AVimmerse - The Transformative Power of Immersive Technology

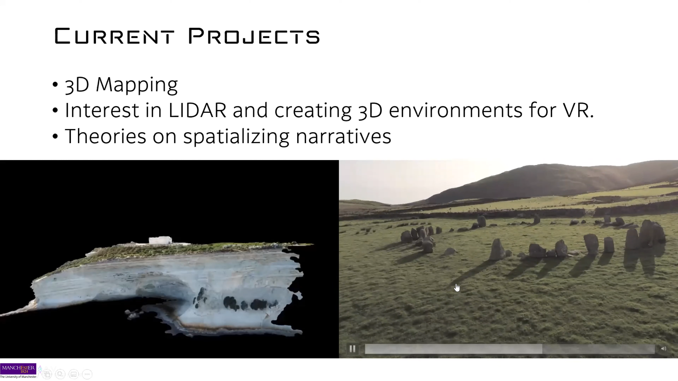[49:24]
is experiment around using photogrammetry from the sky, pretty much, and create these 3D environments. So this is just but Lake District, just, you know, flying around and experiments and stuff. And this is kind of the output I want to achieve on the left. So I've just been shooting some stuff. This one on the left isn't mine. This is actually a megalithic temple in Malta, I believe, which is supposed to be like a real hub in Europe of crazy megalithic structures. I think that's kind of really interesting to look at these sites with this immersive technology
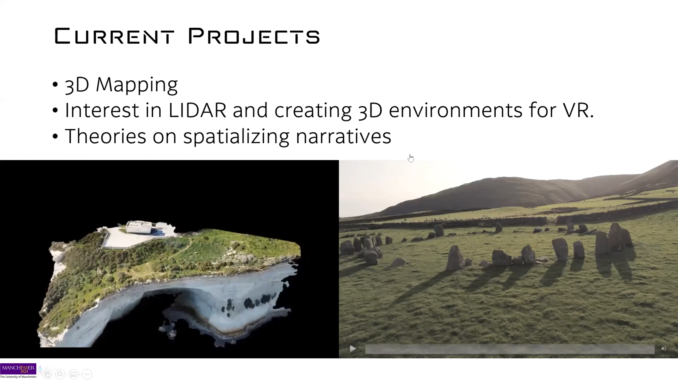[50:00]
and capture these spaces and allow people to actually physically go to these spaces. And I think there's a real interesting growth industry in this kind of stuff that's not being properly tapped yet, because there's such a wealth of history in this country, and particularly in Europe and Ireland and these kind of places as well.